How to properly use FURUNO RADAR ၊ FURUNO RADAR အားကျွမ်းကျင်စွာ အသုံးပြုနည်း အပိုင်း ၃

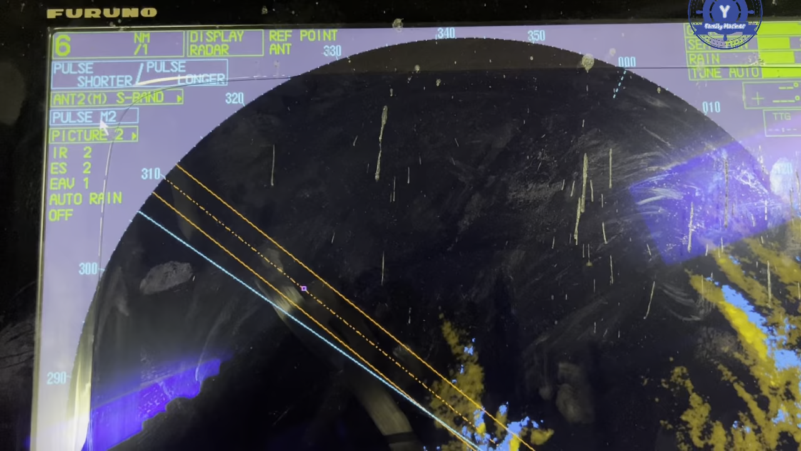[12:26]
လောက်ကျွန်တော်တို့ထားပါပေါ့နော်တကယ်လို့အဲအဲ့ကနေကျွန်တော်တို့ကဒါဆိုဒီအပိုင်းပြီးသွားပြီးအောက်ထပ်ဆင်းလာရင် picture picture မှာဆိုရင်ね left click ကိုနှိပ်ရင်ね picture select
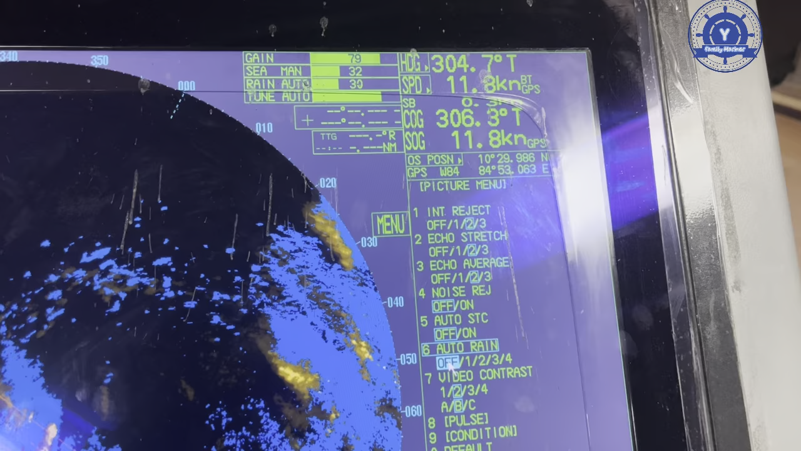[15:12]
video contract video contract မှာဆိုရင်လည်းပဲကျွန်တော်တို့ရဲ့ဒီ contract
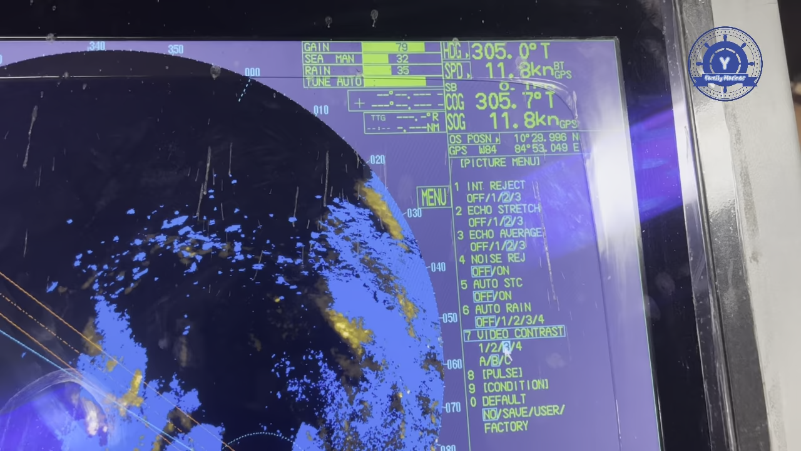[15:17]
ဒီပုံတွေကိုကျွန်တော်တို့ရဲ့ဒီ bright dot contract ဆိုရဲအတိတ်ပဲအဲ့တော့ကျွန်တော် color
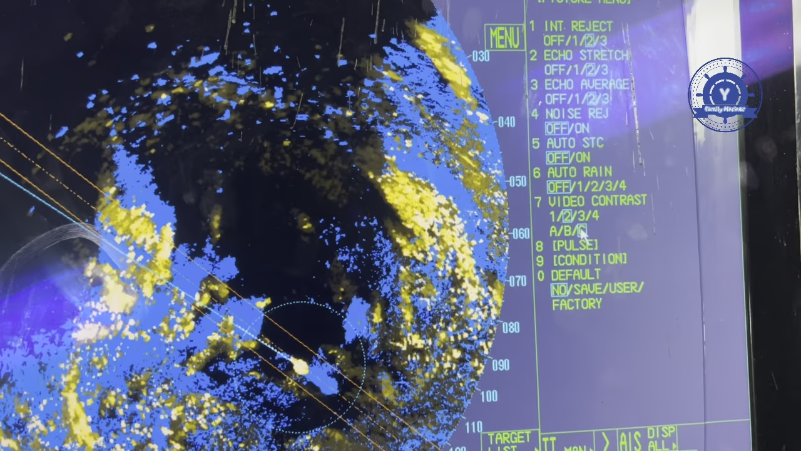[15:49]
video contract ပြီးတော့ဒီ past past land
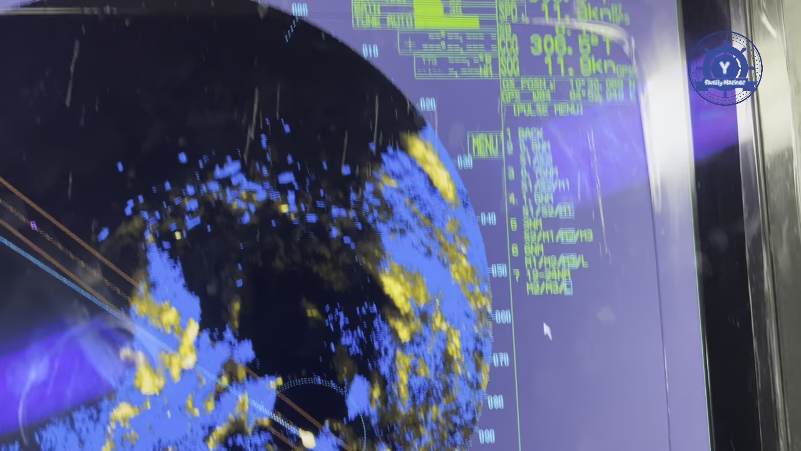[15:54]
တွေကတဲ့ကျွန်တော်တို့ကဒီ S ဆိုတာကျွန်တော်က short ကိုအဲ
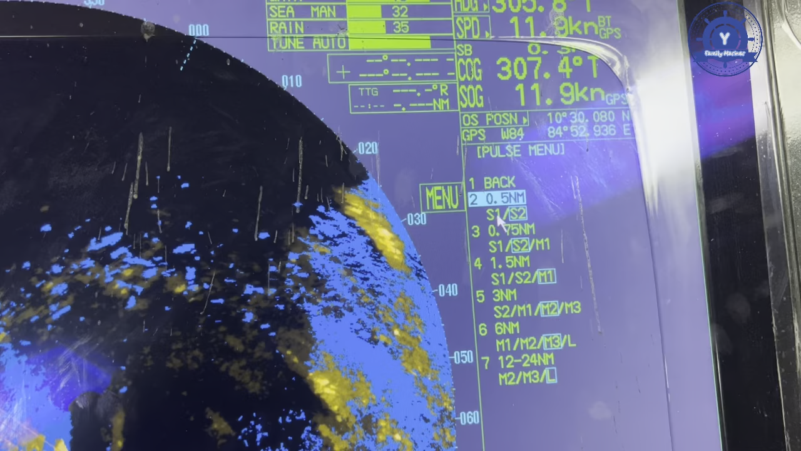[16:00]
short ပေါ့နော် short s2 ဆိုတာ short 2အဲ s1 မှာဆိုလို့ရှိရင် s1 s2
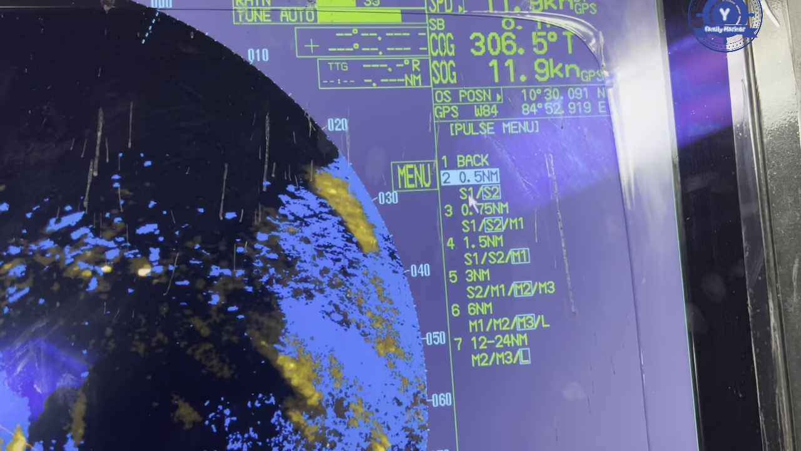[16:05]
မှာဆိုရင်လည်း 0.5 nautical mile မှာတဲ့အဲ s1 s2 မှာဆိုလို့ရှိရင် 0.75 nautical mile အဲ m1 ဒါဆိုရင်ကျွန်တော်ရွေးပေးထားလေးပေါ့ဥပမာအဲကျွန်တော်တို့ညီကိုအနေနဲ့ကကျွန်တော်
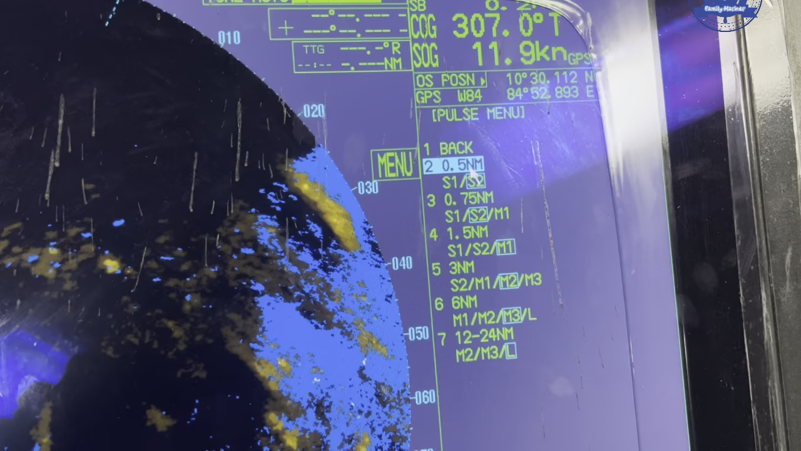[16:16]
s1 ကိုကျွန်တော်က 0.5 nautical mile ကို s1 ထားလဲရတယ်နော်ကိစ္စမရှိဘူးနောက်တစ်ခုက
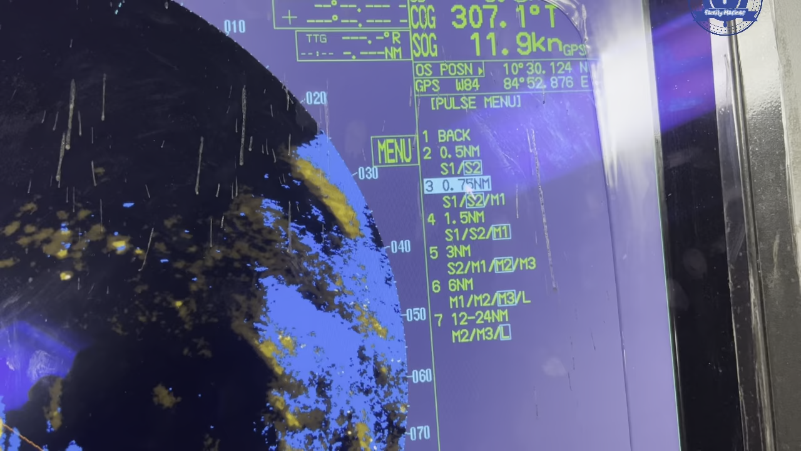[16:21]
0.75 nautical mile ကို s အဲ s2 ထားလဲရတယ်medium 1ထားလဲရတယ်1.5 nautical mile ကို medium 1ထားလဲရတယ်ကိုလိုလိုမျိုးကျွန်တော်တို့အတုံးပြုလို့ရပါတယ်เนาะဒါကကျွန်တော်တို့ရဲ့ဒီ
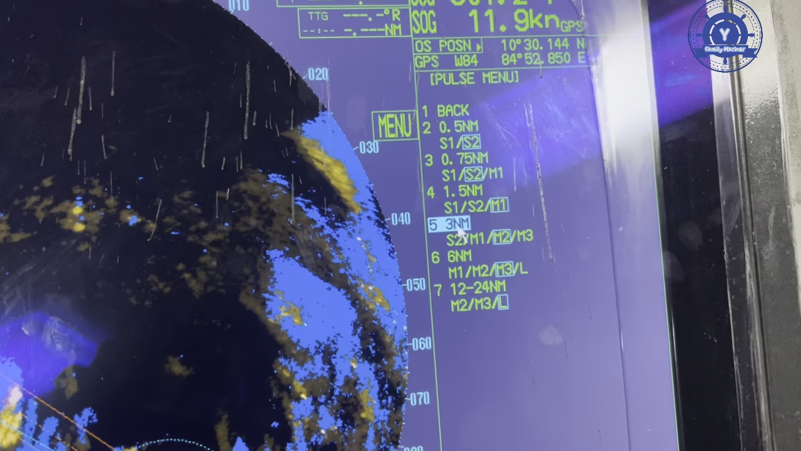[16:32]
past past ရဲ့ menu past land นี่ကျွန်တော်စကန်နာနေဖမ်းတဲ့အခါမှာကျွန်တော်ရဲ့ဒီ past ရဲ့ဒီ land ကိုကျွန်တော်တို့လိုလိုမျိုးဥပမာ3 nautical
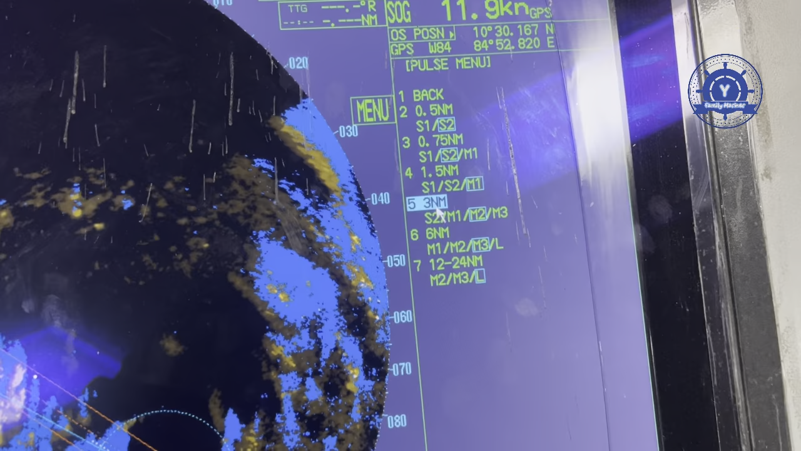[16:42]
mile ကိုကျွန်တော်က m1 m2 မထားခြင်းဘူးဗျာ m1 ထားခြင်းတယ်ရတယ်ကိစ္စမရှိဘူးဒါကကျွန်တော်တို့ဒီထဲမှာဒီ
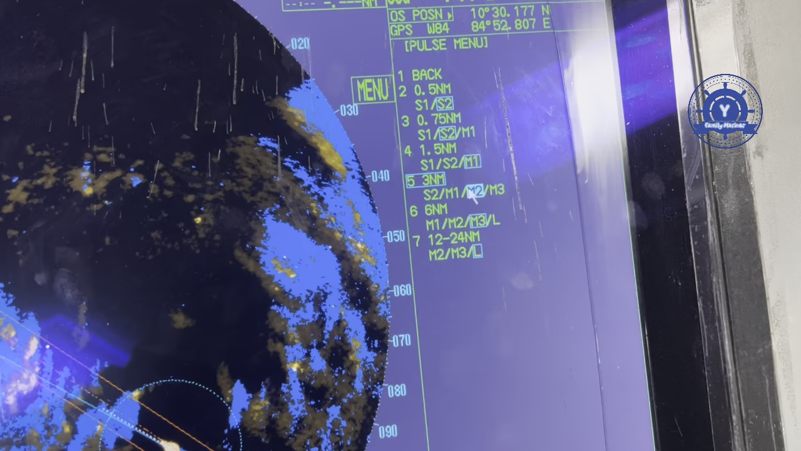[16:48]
past land ကိုဒီထဲမှာ auto chain လိုက်ပြီးဆိုတာ ਨੇ ကျွန်တော်တို့ရဲ့ဒီ
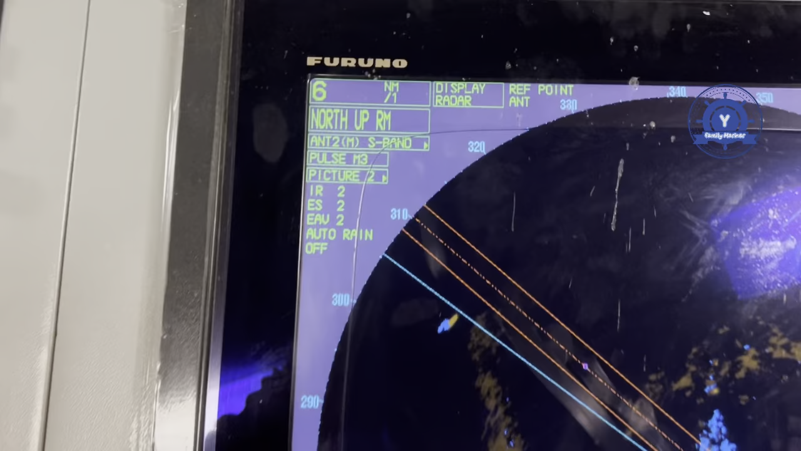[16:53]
picture ဒီ picture မှာရှိရဒီ picture ကိုကျွန်တော်တို့ကနှိပ်လိုက်တွားပြီးဆိုတော့အဲဒီ sorry ဒီ
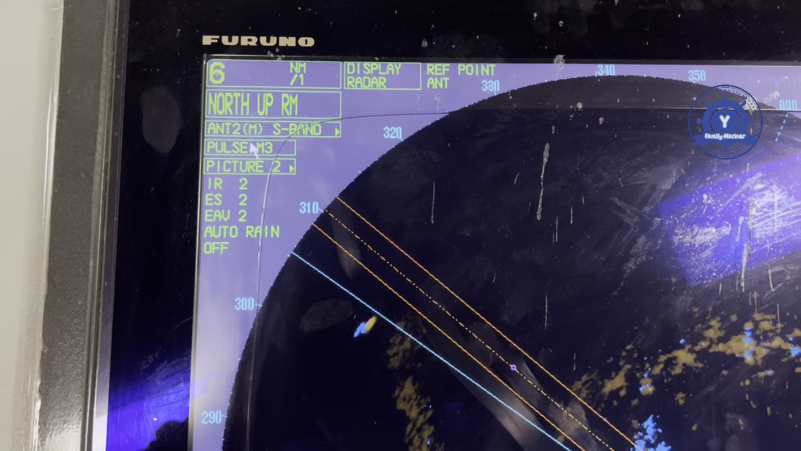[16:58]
pass ကိုကျွန်တော်တို့နှိပ်လိုက်တွားပြီးဆိုတော့ तू က automatically तू ကထွက်လာမှာပေါ့နော်ကျွန်တော်တို့ရဲ့ဒီ pass ရဲ့ဒီ